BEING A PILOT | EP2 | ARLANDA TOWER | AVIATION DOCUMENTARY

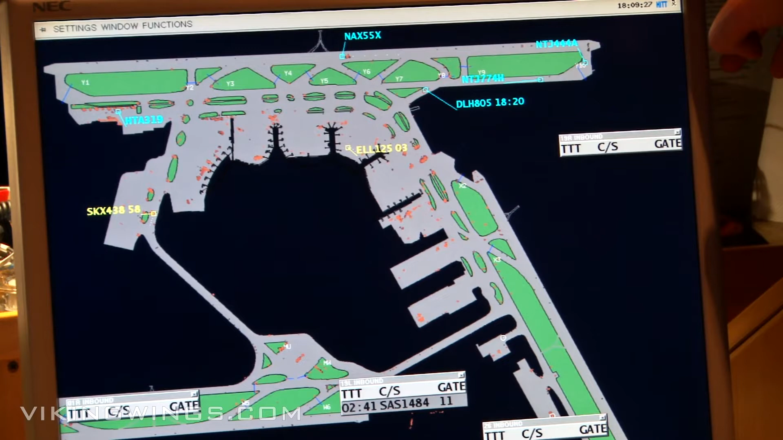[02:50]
We have this first equipment here, it's called the ground radar, where we see the traffic when it's on the ground. The blue is the traffic going out to departure on the runway,
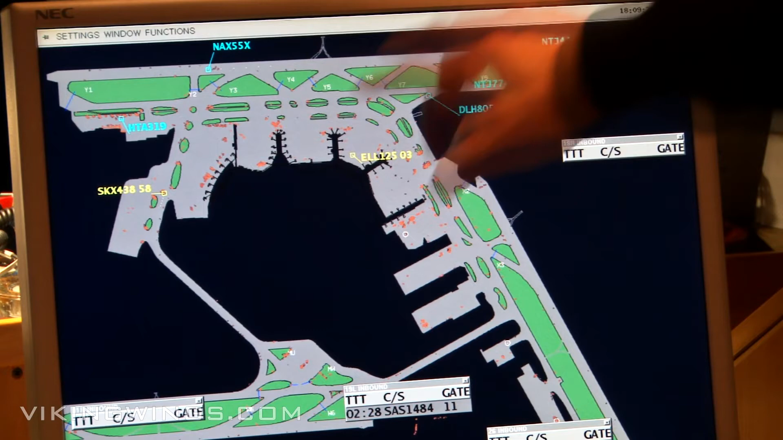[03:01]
and the yellow here is traffic who has landed and taxiing into the gates at the terminal. You can also see if we have any cars or other vehicles out on the taxiway system or the runway.
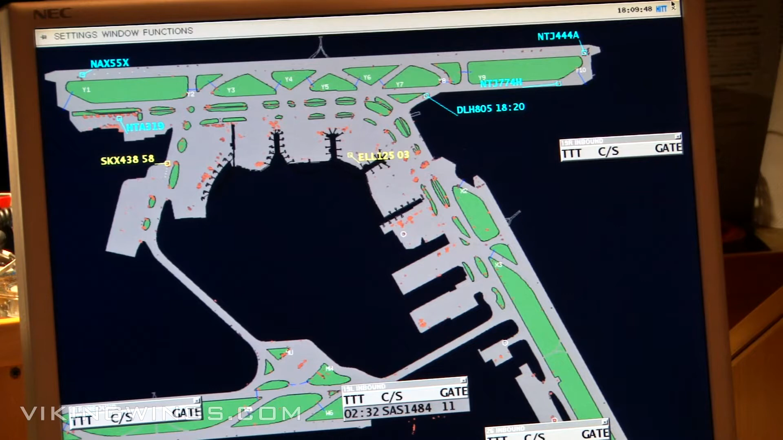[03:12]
And this is necessary to have when it's foggy or the visibility is poor. Is it good visibility?
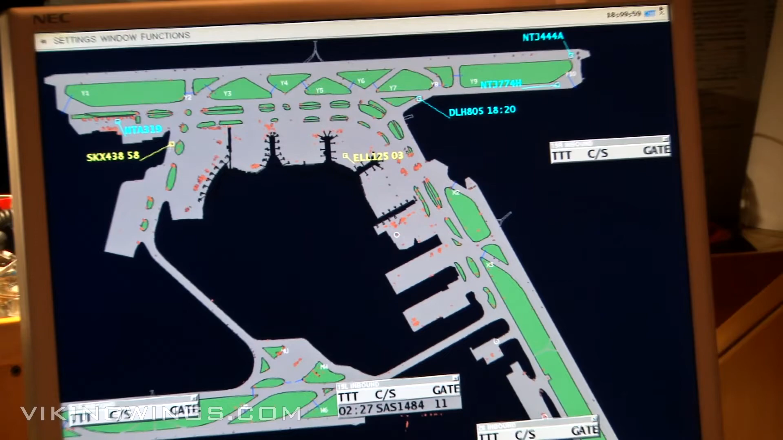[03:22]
Like this evening, we look outside and see with our own eyes how the traffic is moving.
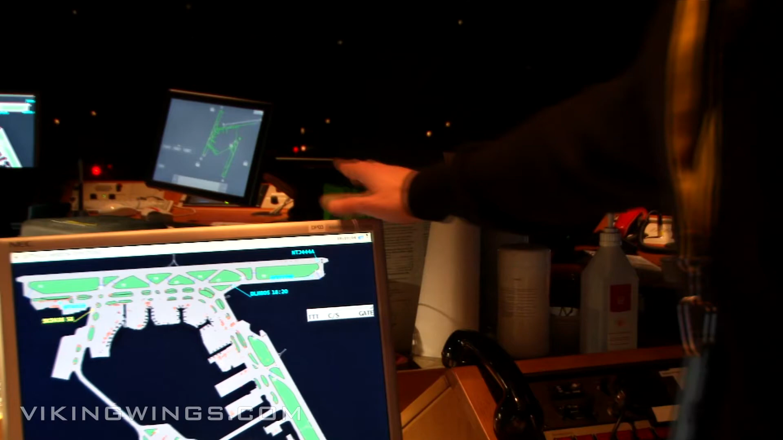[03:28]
But we still use this as a help to decide
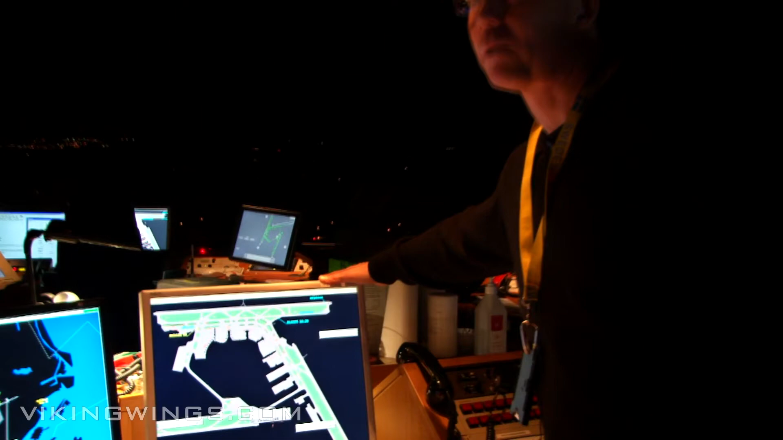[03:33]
how we manage the traffic when it's much more traffic than it is for the moment now.
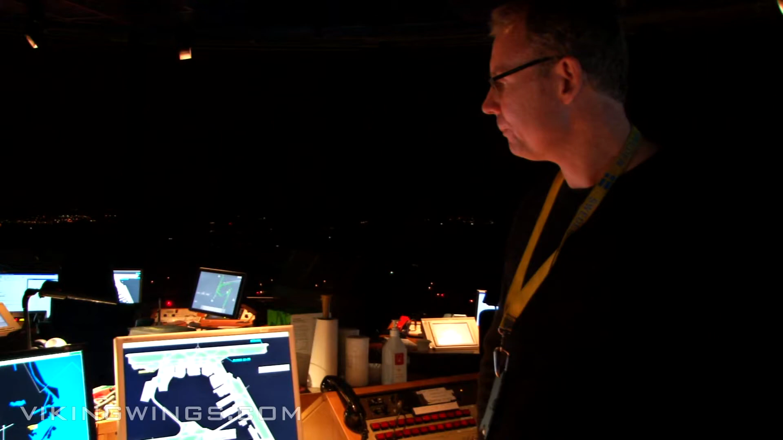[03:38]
And when the traffic is in the air, we have this.
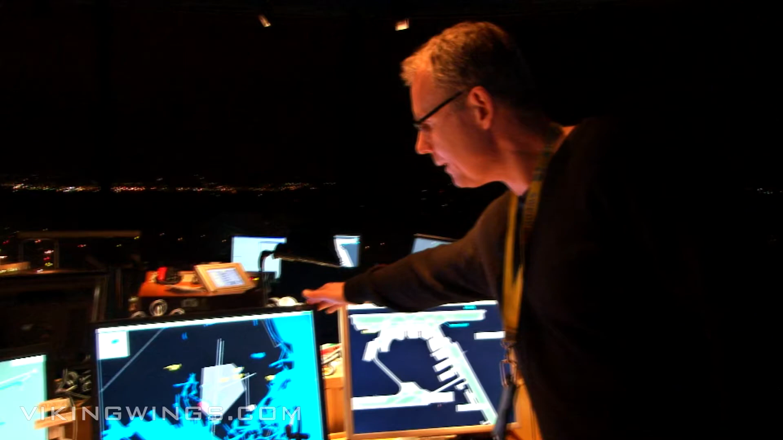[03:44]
It's a radar also, where we see the traffic when it's airborne.
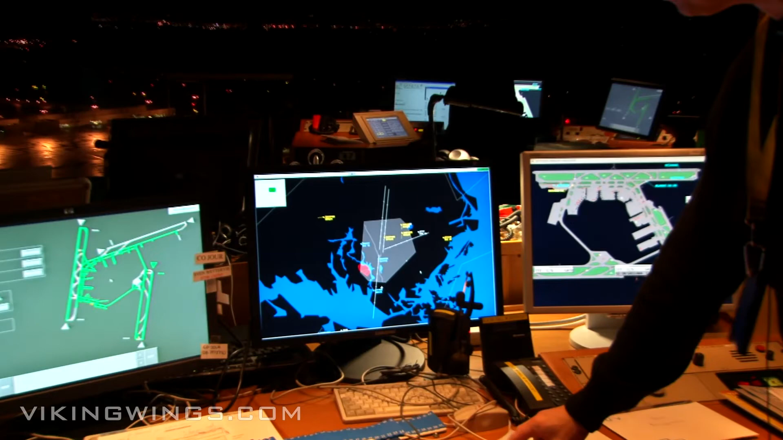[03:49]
And also here, the yellow one, they are the traffic going in to land at Stockholm Arlanda,
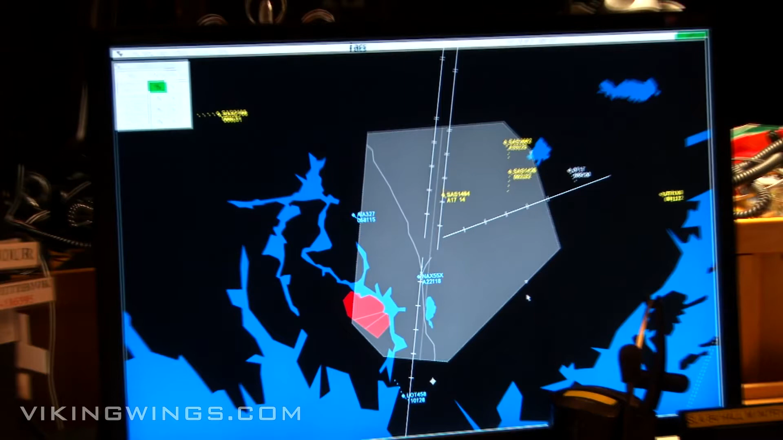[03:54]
and the blue one is traffic departing from the airport. And you can see the direction of the runways, where they're going in and going out. And as I said before,
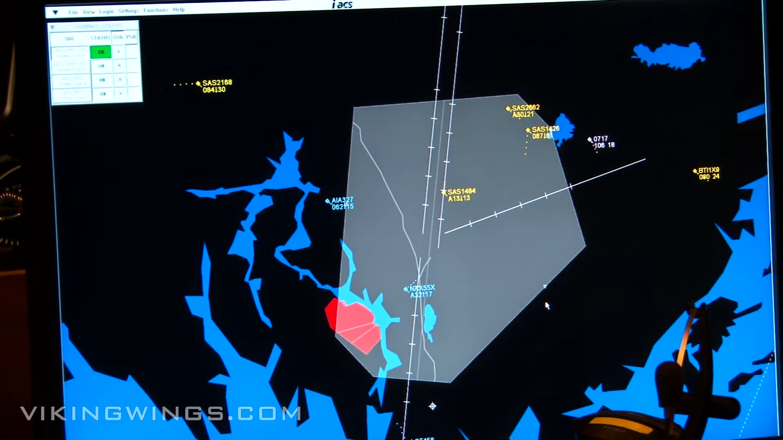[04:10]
this evening we are departing to the south due to the winds. And you can see traffic also around Arlanda Airport,
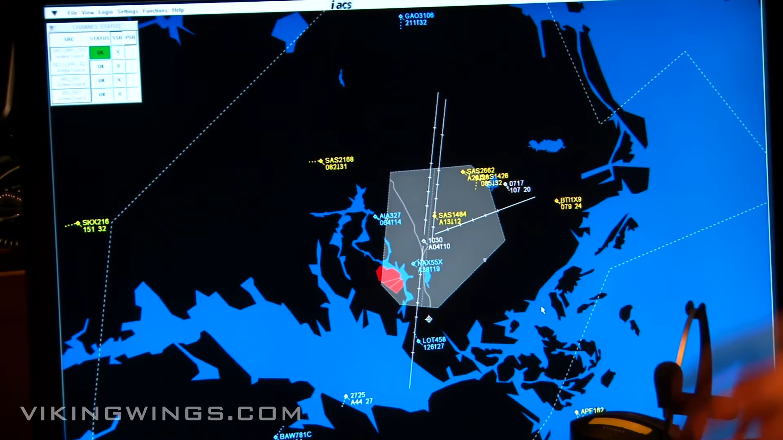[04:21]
going into Bromma or just passing over our airspace. And on the third screen, we have the lighting system for the whole airport.